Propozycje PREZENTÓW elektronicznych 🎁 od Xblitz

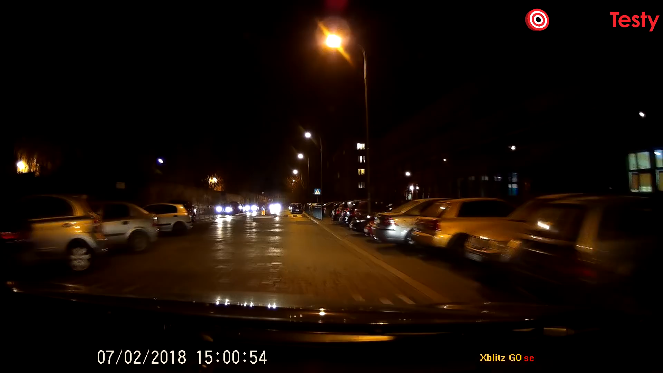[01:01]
Są to diody IR, które zapewniają obsługę trybu nocnego. W końcu nie wszystkie trasy są w pełni oświetlone. Jeśli chodzi o funkcje dodatkowe,
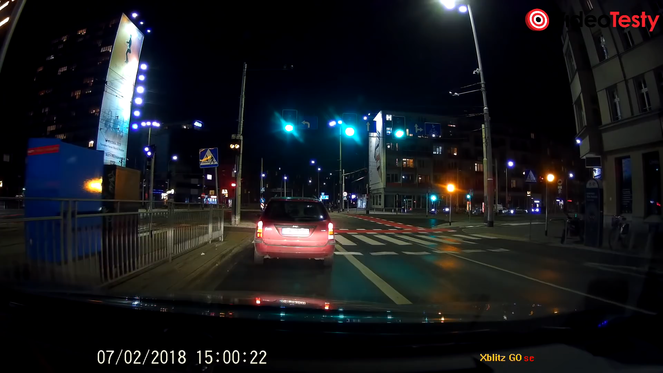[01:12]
to mamy przede wszystkim wbudowaną niewielką baterię, którą zaimplementowano, by móc nagrać jeszcze parę minut po wyłączeniu elektryki w aucie na parkingu.
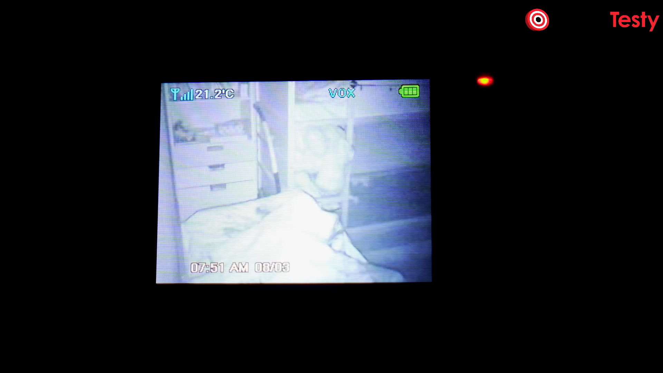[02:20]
Tak jak zdążyłem już nadmienić, oprócz biernej obserwacji i nasłuchu w ciągu dnia lub w nocy, mamy też możliwość komunikowania się ze swoim dzieckiem, czy nawet włączenia mu jednej z ośmiu preinstalowanych kołysanek.
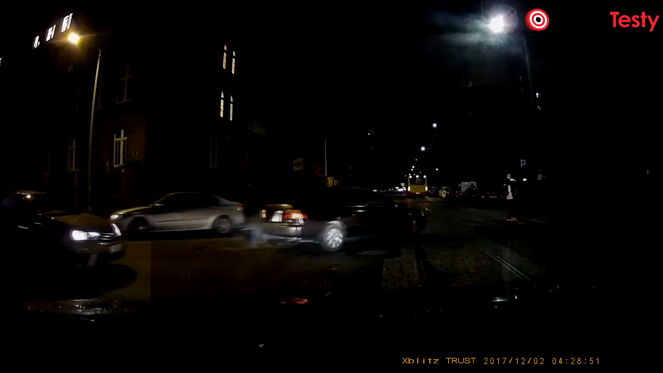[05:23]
Pozostał jednak zbawienny G-Sensor, który zapisze ostatnie nagranie przy nieszczęśliwym wypadku oraz mikrofon, który zapisze nam audio do nagrania. To wszystko na dzisiaj moi drodzy.